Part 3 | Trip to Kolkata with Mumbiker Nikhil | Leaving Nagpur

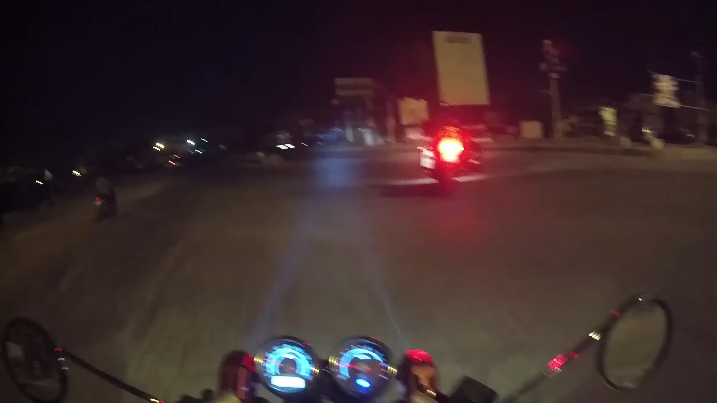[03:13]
okay, so he is the one who is actually navigating today, and
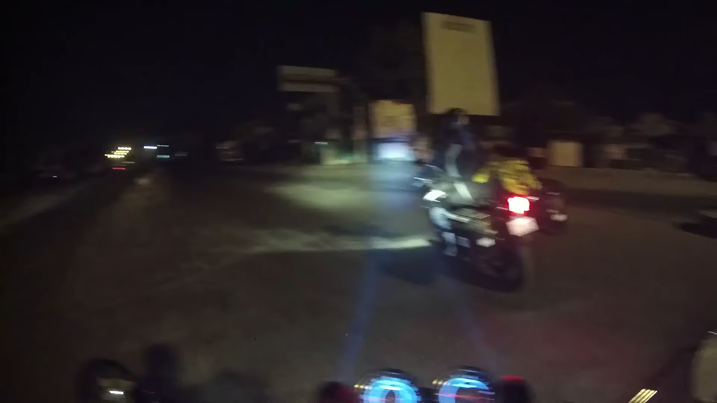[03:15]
I guess he is using the GPS. So according to me, we are supposed to go absolutely straight.
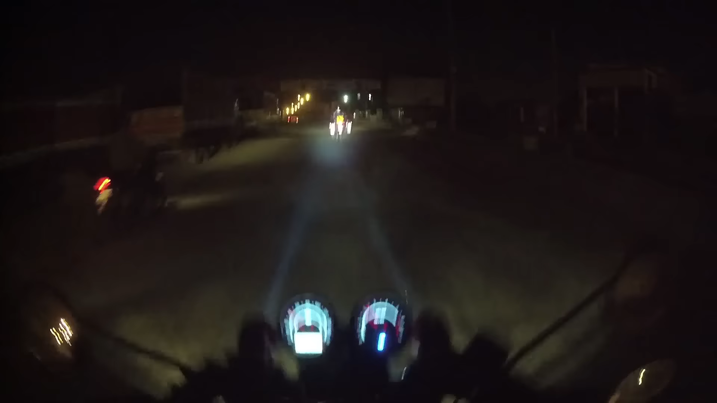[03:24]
We are not supposed to take any turns. Not sure, let's see.
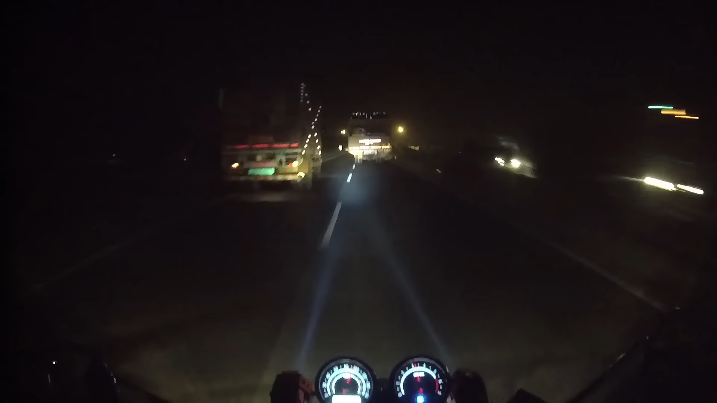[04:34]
And it's about time that we have to fill up petrol in both the bikes. Even his bike is almost close to empty, so he has to also fill it up. And let's see if we can find any petrol pumps at this point. At this time, it's way too early in the morning. We were supposed to leave somewhere around about 4 o'clock in the morning, but we had quite a few subs.
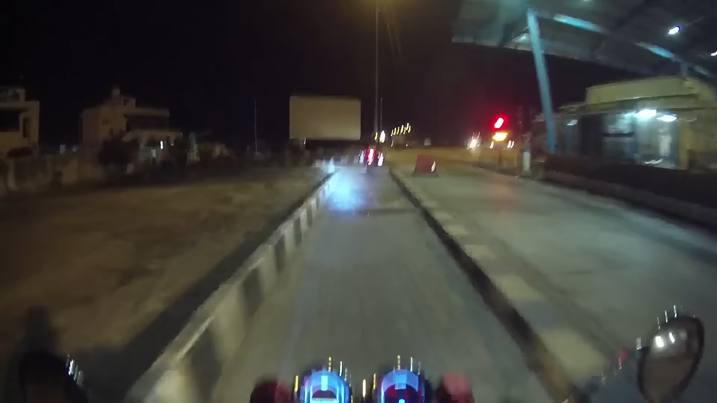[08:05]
My god, there is oncoming traffic and high beams. Man, so we are at we are on the way to Kolkata, and look at the roads.